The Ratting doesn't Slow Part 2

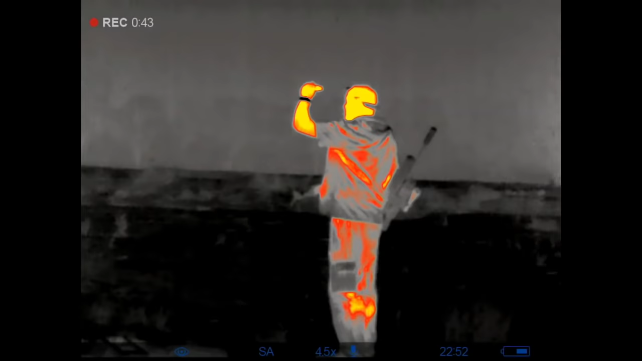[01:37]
This man is a hunter, so we can't show his face on YouTube. Evening, Bob.
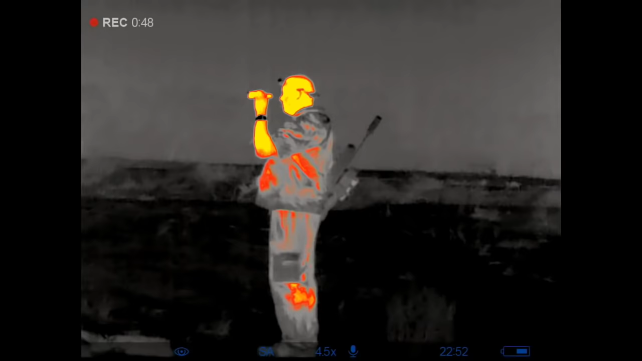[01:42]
Hello.
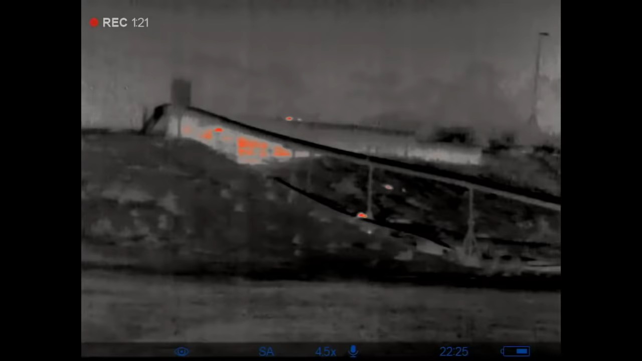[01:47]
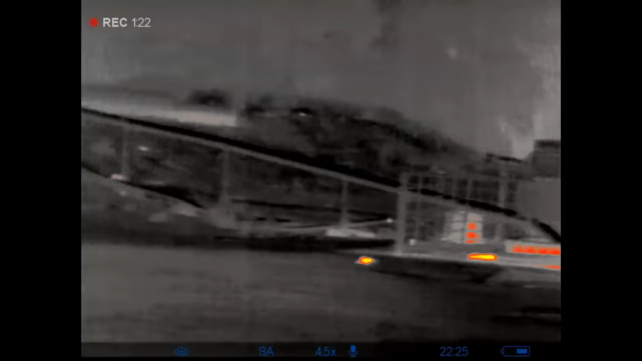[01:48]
I thought I'd give you a quick view through the Axion XM30S,
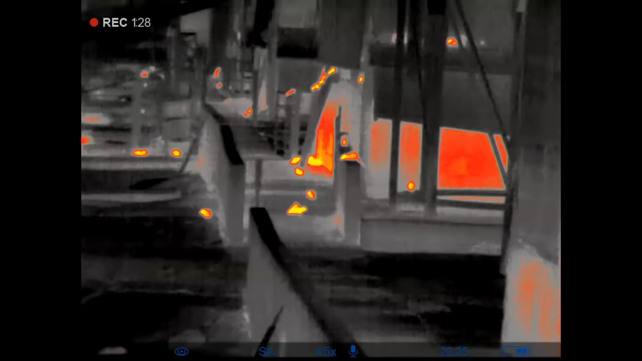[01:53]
just showing the heat signatures of all these rats that are running around on the ground.
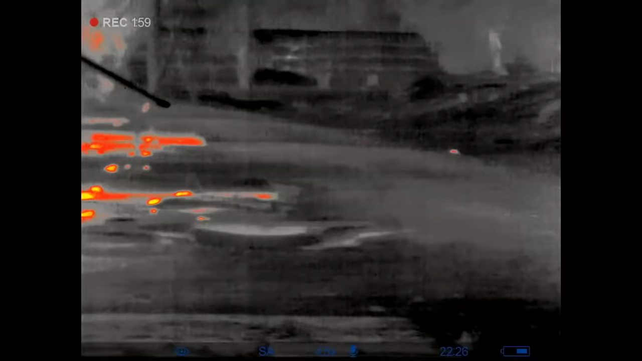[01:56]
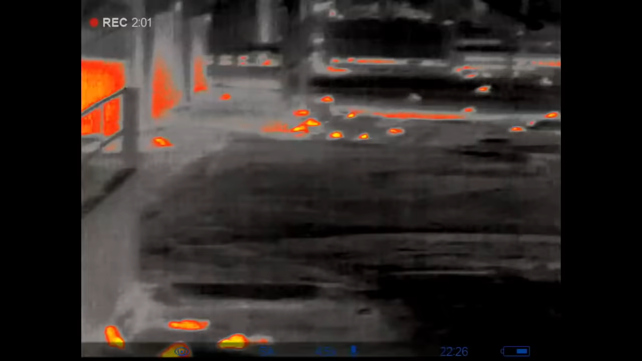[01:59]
Well, some of them are running, others not so much.
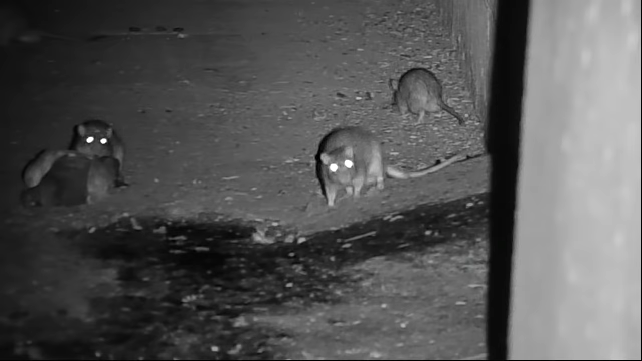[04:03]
Even Bob was getting in on the rat tricks tonight.
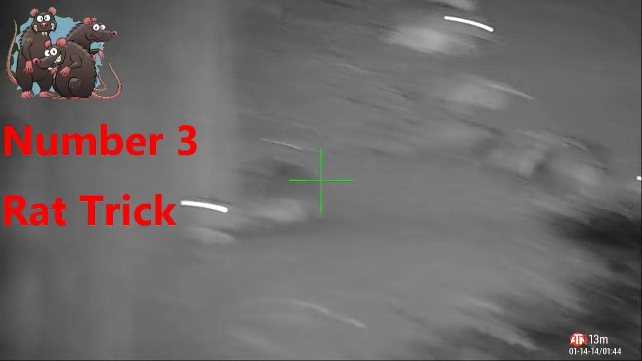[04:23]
This next shot could have been an epic double kill, double rat trick, but sadly, only number 5.
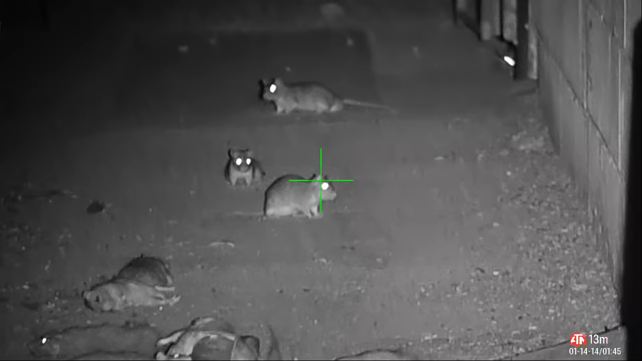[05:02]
Yep, that was a miss. Sorry, Bob.
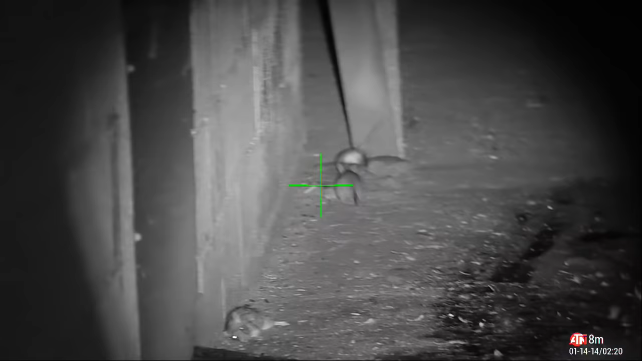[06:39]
Bob takes a nice solid Texas heart shot here, but the rat gets up and runs back a little way,
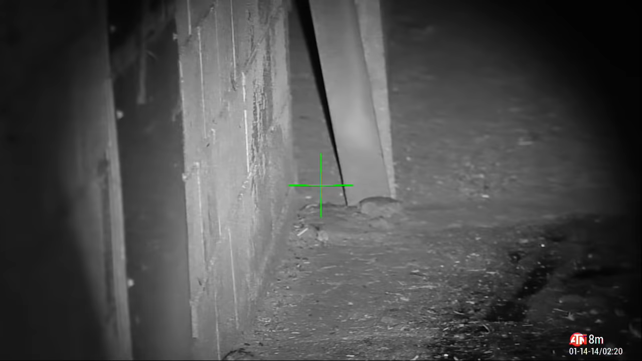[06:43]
but not very far, as the JSB Hades pellet takes effect.
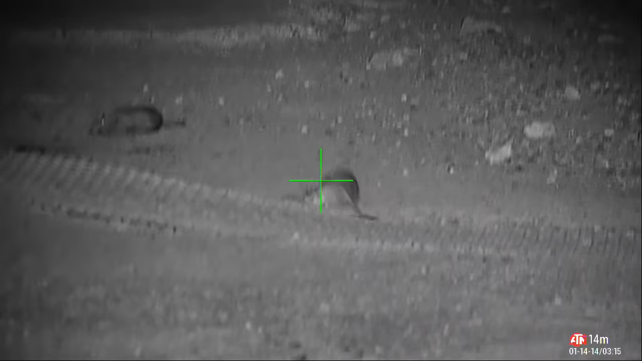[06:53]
Well, I think that's all of Bob's videos for the night, but as you can see, he's getting very handy with his new ATN
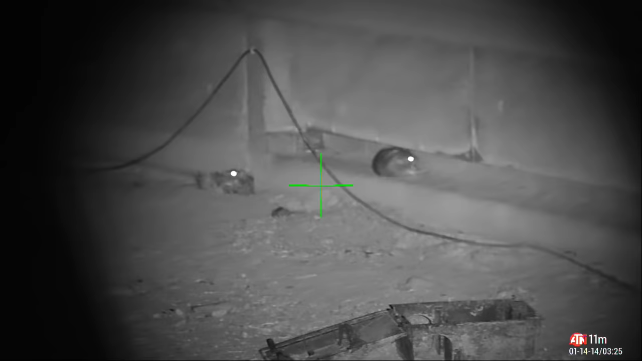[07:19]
4K Pro scope and the ABL ballistic laser.
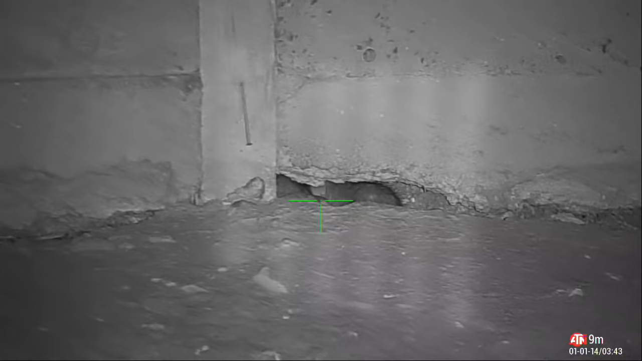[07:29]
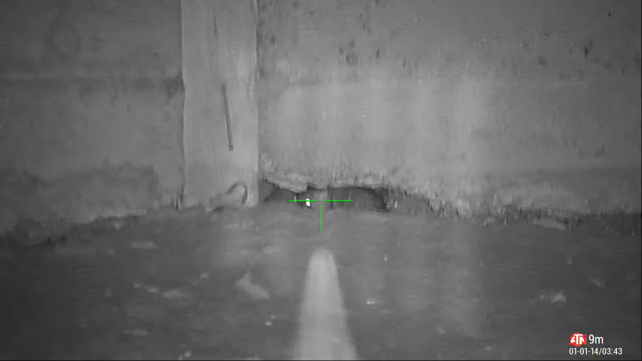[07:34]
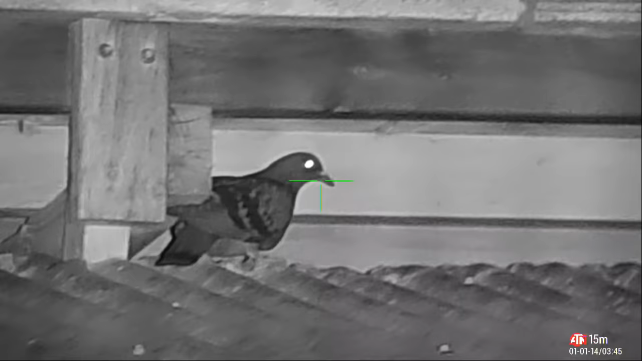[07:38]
Even though we'd switched our attention to the rats, there was always still time for one or two pigeons.
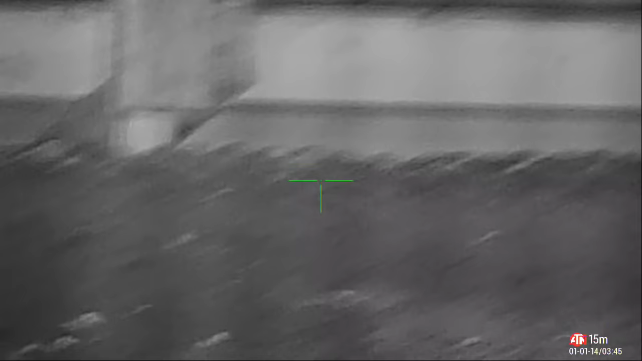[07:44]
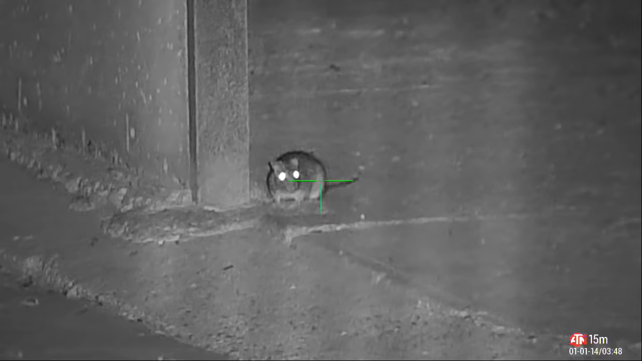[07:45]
I think this next rat might have got something in his eye.
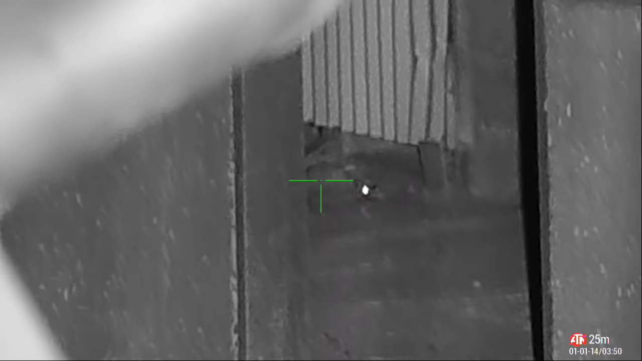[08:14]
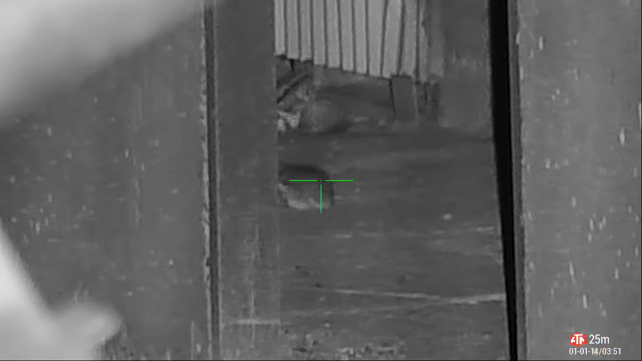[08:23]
These JSB Hades certainly leave an impact on a rat, but put these mice into a spin.